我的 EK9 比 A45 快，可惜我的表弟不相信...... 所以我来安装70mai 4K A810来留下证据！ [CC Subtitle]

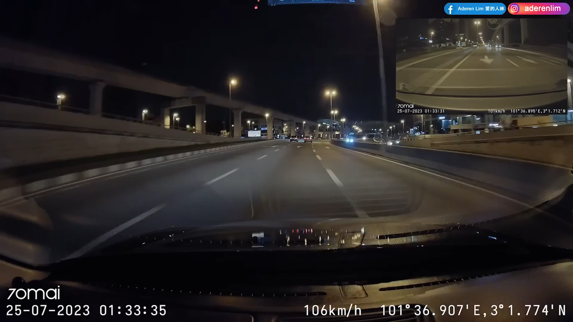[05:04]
更加考验行车记录仪的画质,还是夜间的表现。Sony IMAX 678,有800万像素,加上F1.8的大光圈,即使是夜晚呢,它其实都可以很清晰的录制,尤其是非常复杂的环境之下,照点画质啊,路牌啊,还有文字啊,都可以清晰捕抓得到。这画质已经算是行车记录仪里面的一个天花板了的。